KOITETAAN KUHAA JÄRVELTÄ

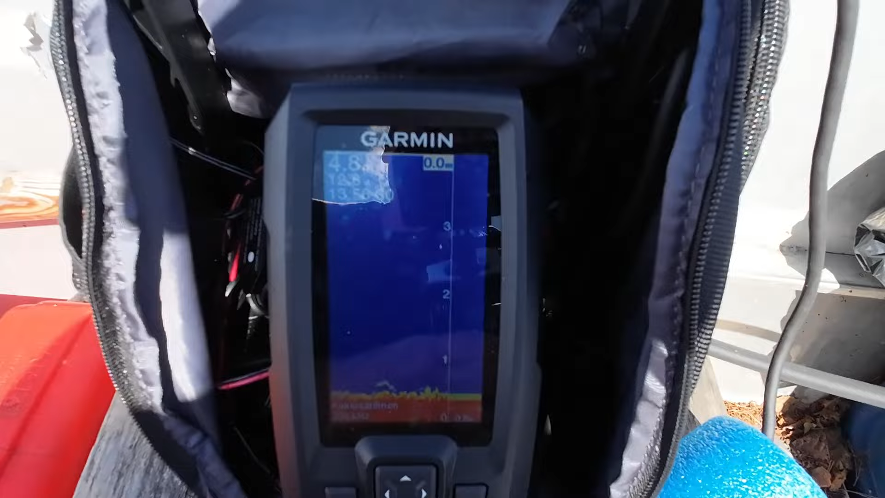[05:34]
Ei varmaan näy, mutta aurinko paistaa kovaa.
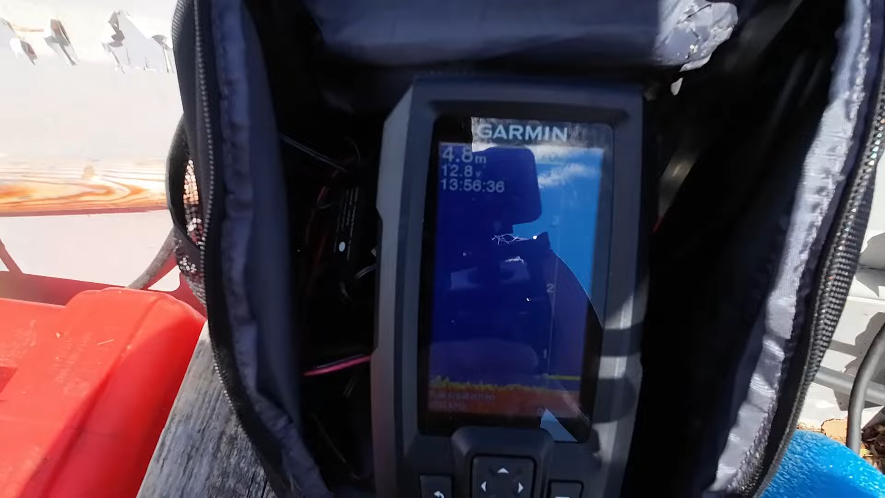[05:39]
On screen: depth 4.8 m
Talo on vaikka kuinka paljon.
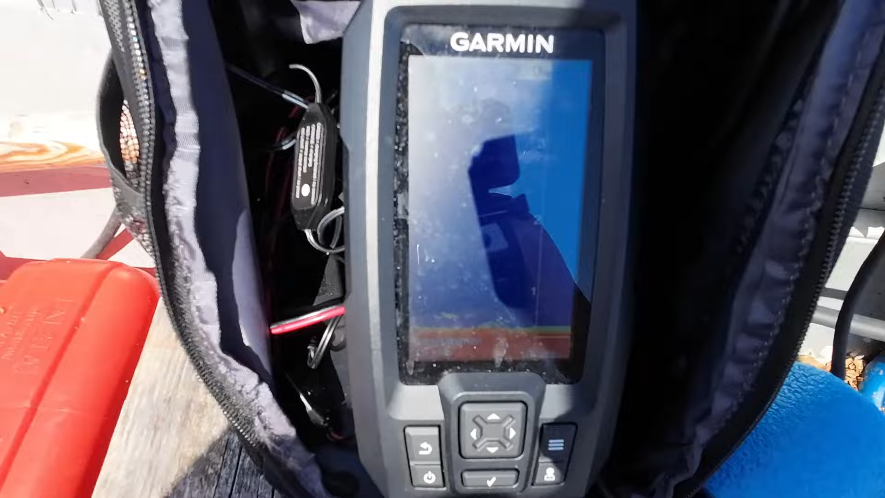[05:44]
Heittäisi menee akkuudesta, kun tulee niin paljon. Tää mun virityksestä toisi kyllä hyvin.